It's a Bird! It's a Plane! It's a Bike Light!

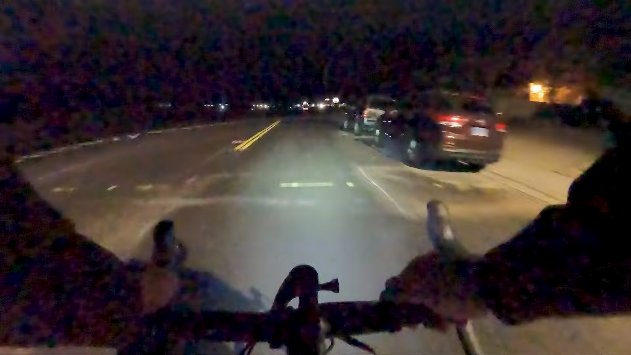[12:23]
Okay, so that's our low right there. There's our medium. There's our high beam. Okay.
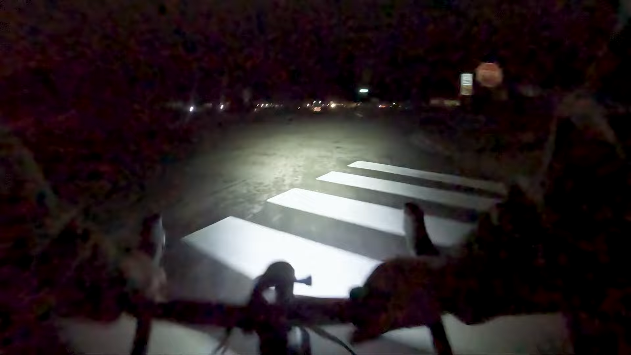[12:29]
This is the one with that pretty aggressive cutoff. And you can definitely see how aggressive that is. Because the light is aimed pretty much straight ahead.
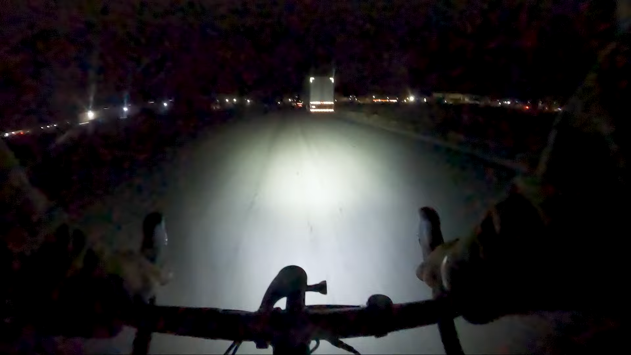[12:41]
And it's not even shining in front of us. That cutoff is really good at keeping the light away from cars. Well, still letting you see a lot of the road. Let's see. Let's kick it down here. So there's low.
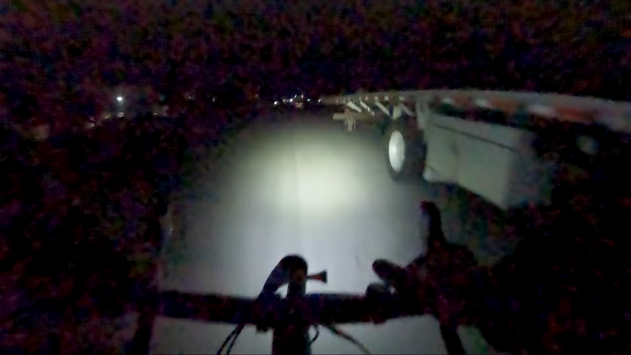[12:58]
I mean, low is kind of low. Especially for riding where there's no street lights, it's pretty low.
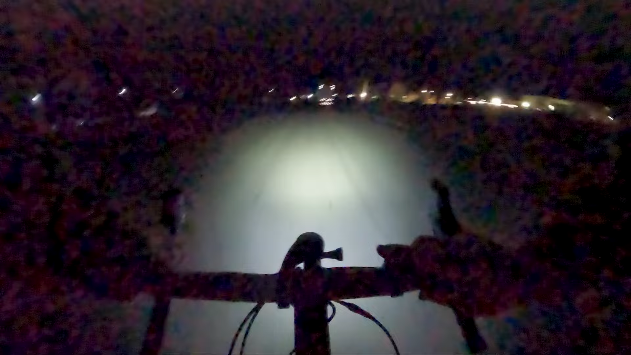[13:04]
Medium's not bad. High really makes me feel comfortable. And I really like the look of that. I really like the cutoff on that. It's just a really sharp cutoff. It's really good. I like that cutoff there. It is freaking cold. I don't know about you guys, but I think that's a really good light. Plenty bright.